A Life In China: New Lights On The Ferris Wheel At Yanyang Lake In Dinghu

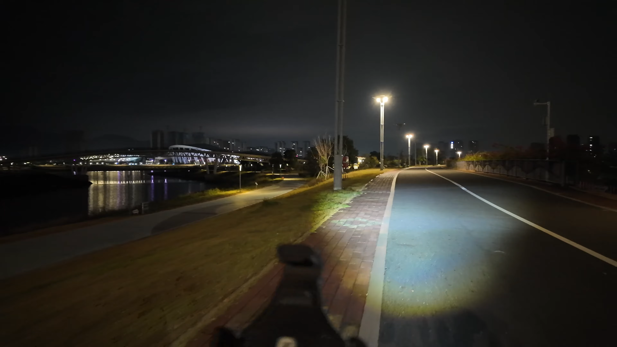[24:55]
And just go for a little ride along here and give you a look at what we can see here.
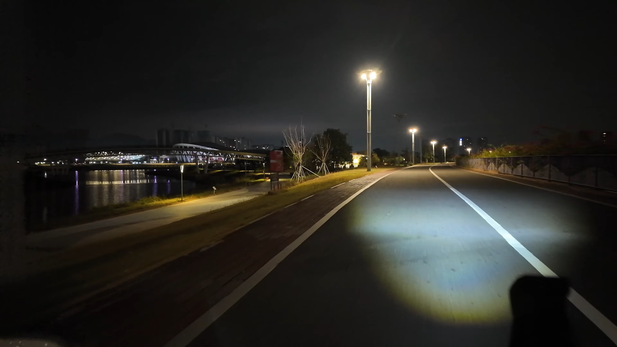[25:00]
So we've got a bridge here. I wonder if we can get over onto this bridge to cross over here.
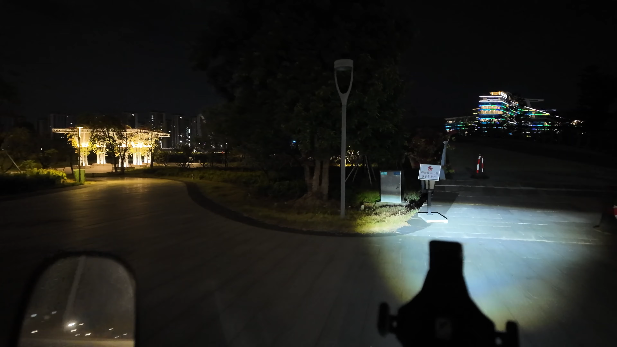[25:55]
Okay. I think, I think that's no motorbikes.
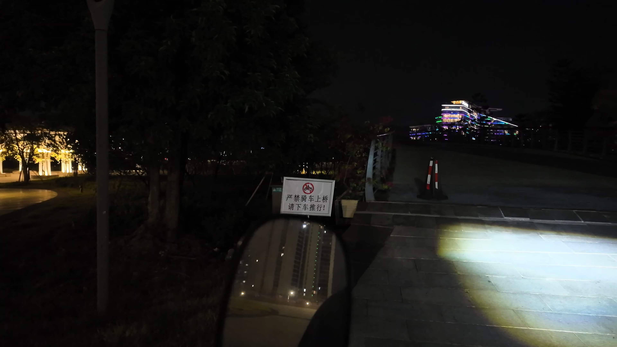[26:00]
I think electric bikes will be okay. We're going to go and have a look.
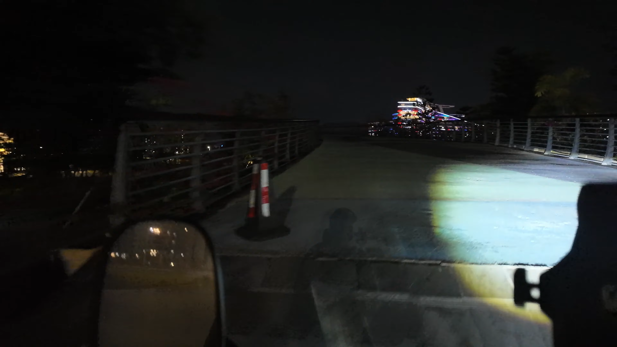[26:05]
Oh, it is a bit steep up there.
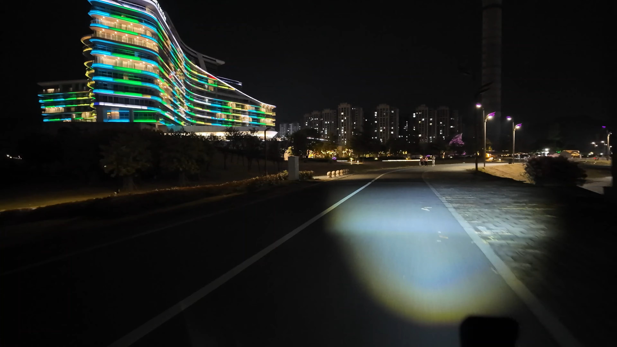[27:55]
We've got a lot of lights and stuff set out in front here. So we might have to, uh, have a look, see if we can't get in there sometime and actually have a look around in that place.
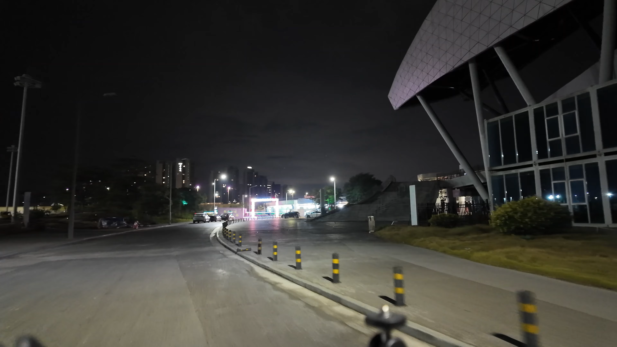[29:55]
It will be blocked off to cars, but hopefully we can get through on the electric bike and give you a look at what's through in here. Because it is a nice little area. I did say before, I've actually been in here a couple of times. So here's one of the entrances to the stadium here.
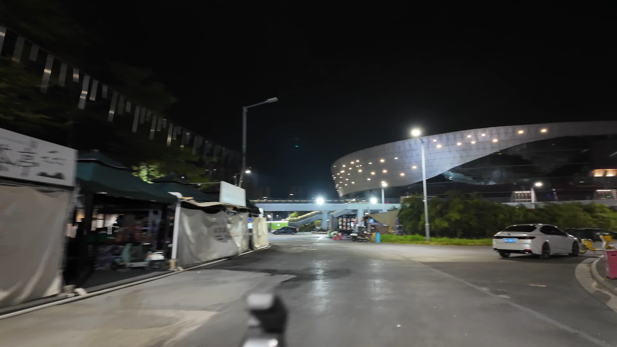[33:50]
And then in here, in front of us here, we have the gymnasium.
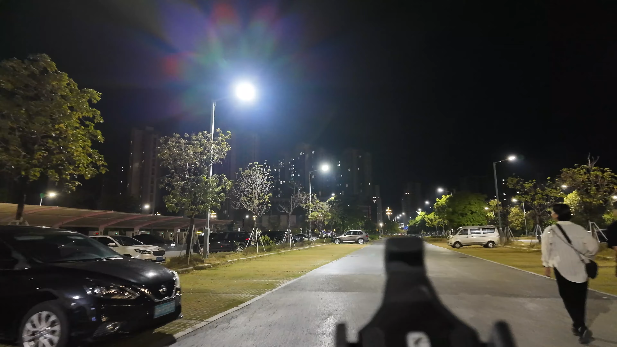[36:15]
Look over on the left here. All these, all these parking bays over on the left here, all for charging.